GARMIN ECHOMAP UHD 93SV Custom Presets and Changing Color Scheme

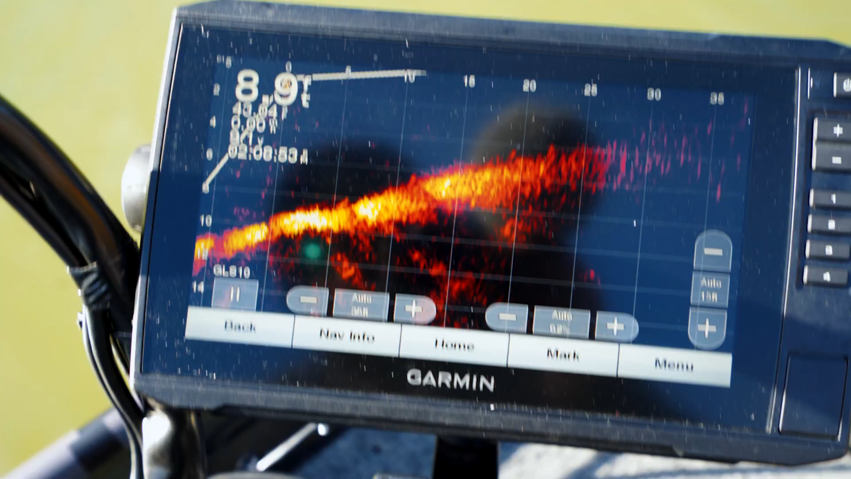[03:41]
It's working Hell yes Look, oh my god when I scan it change.
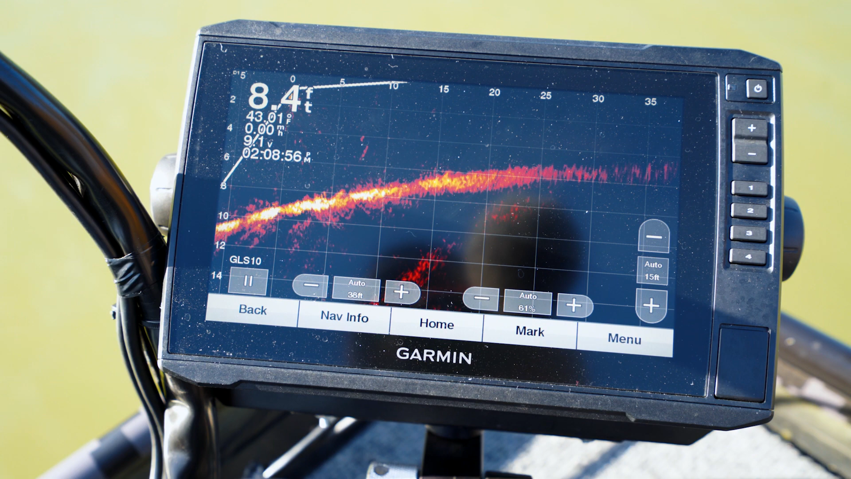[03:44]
On screen: depth 8.4 ft
Oh
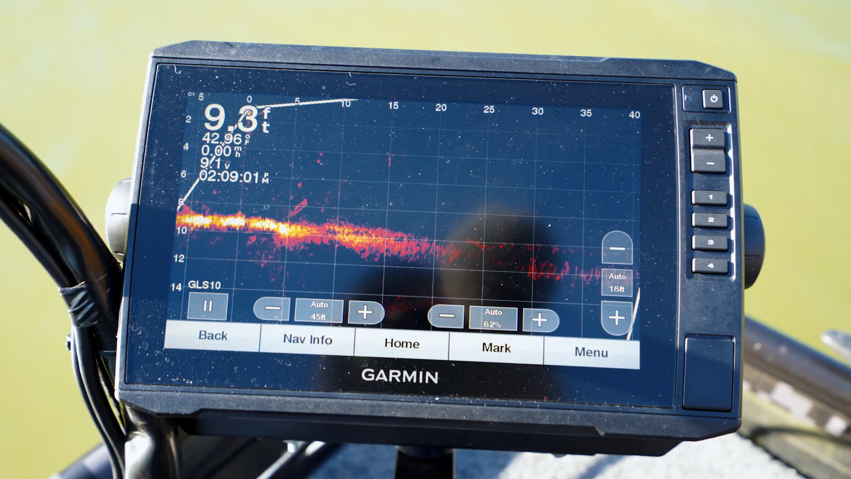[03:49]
On screen: depth 9.3 ft, water 42.96°F
Dude Yes Let's scan this point
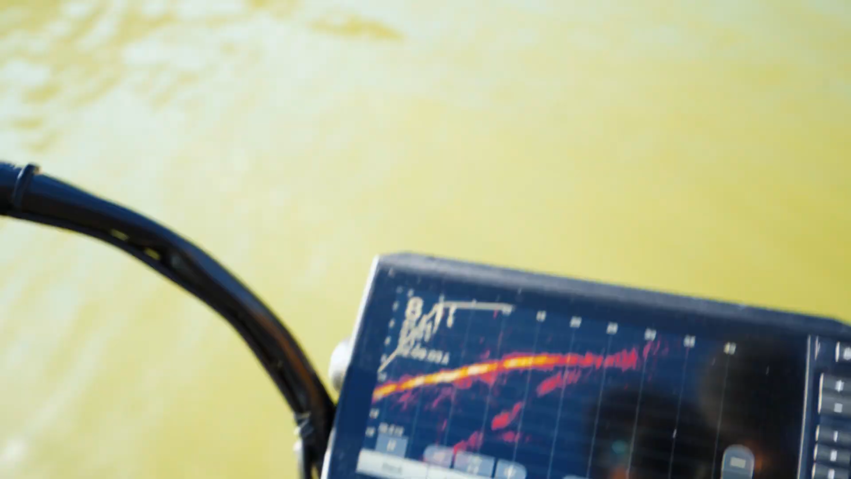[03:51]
because right now it's shooting straight out into the channel.
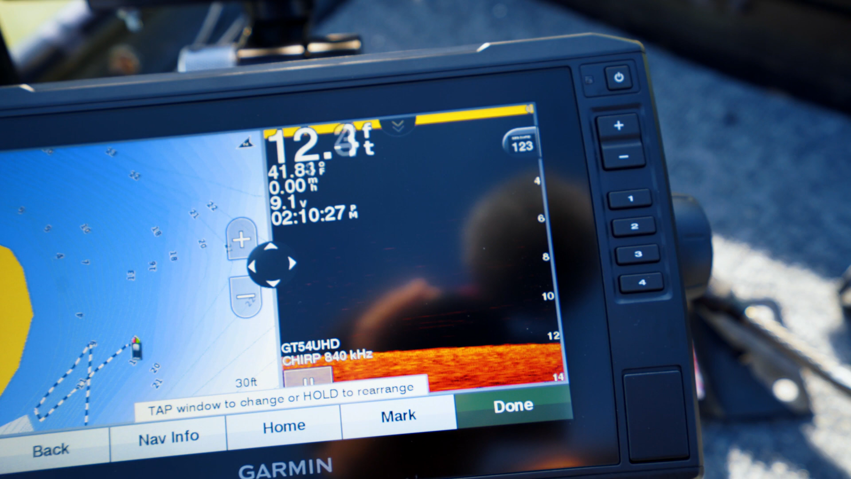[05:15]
On screen: water 41.8°F, speed 0.00 mph
Yeah That'll work Now I'm going to save that To shortcut Number four Yes
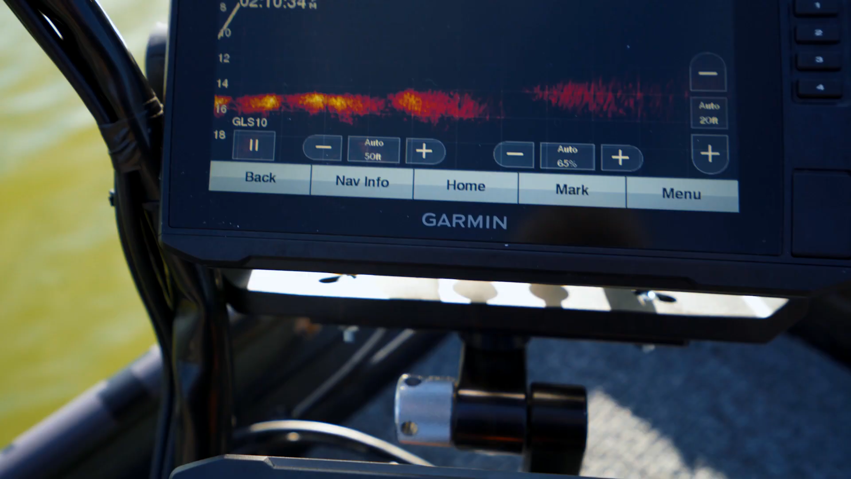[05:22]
look at that Would you Look at the freaking Live scope Boy So Appreciate y'all watching And